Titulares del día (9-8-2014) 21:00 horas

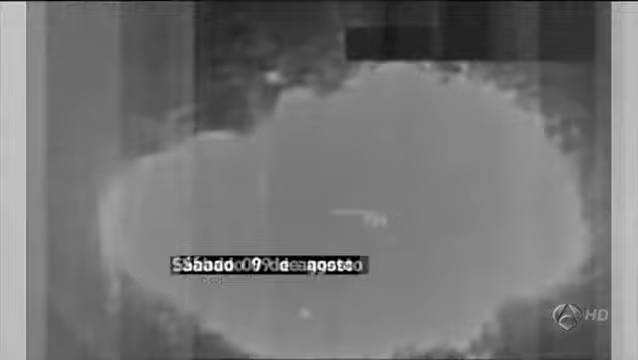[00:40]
Como ven, la aviación estadounidense está destruyendo la artillería de los terroristas.